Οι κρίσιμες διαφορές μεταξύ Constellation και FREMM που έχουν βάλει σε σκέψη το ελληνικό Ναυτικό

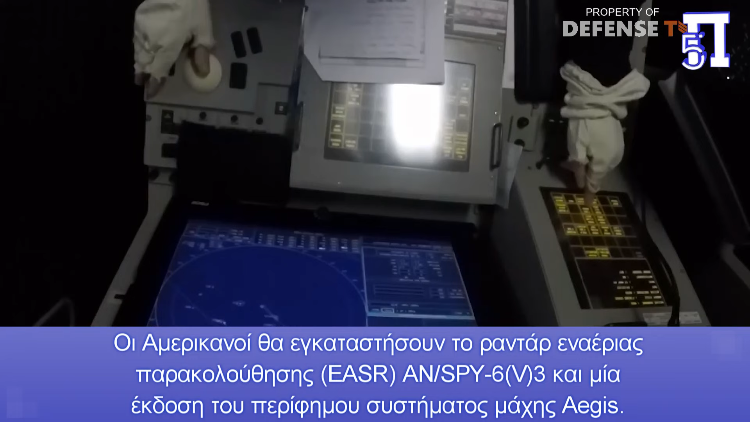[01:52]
SV3 και μία έκδοση του περίφημου συστήματος Machis Ages. Έτσι η Constellation θα έχει αρκετά χαμηλότερο προφίλ από την Glass Frame.